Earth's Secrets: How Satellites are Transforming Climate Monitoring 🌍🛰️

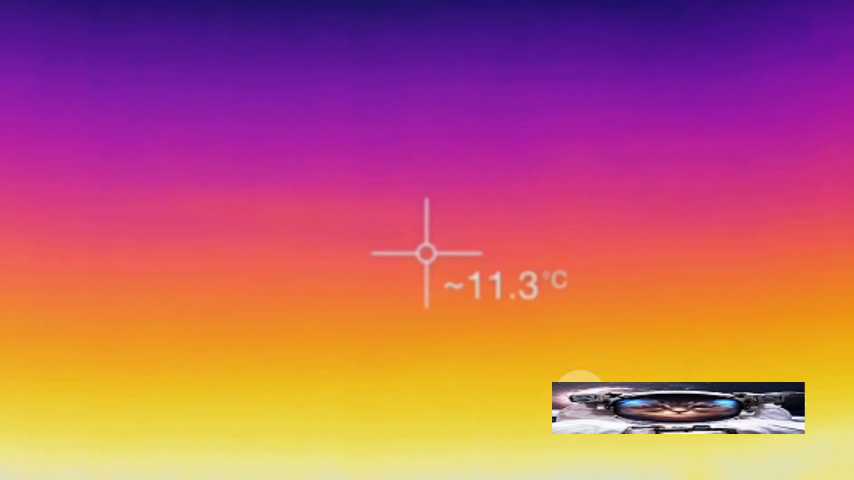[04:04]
On screen: spot 11.3°C
They carry a range of instruments, each with a specific role to play in the monitoring of climate change. Let's start with thermal infrared sensors. These marvels of technology can measure the heat energy radiated from Earth's surface. This data is crucial in understanding global warming patterns and changes in sea surface temperatures.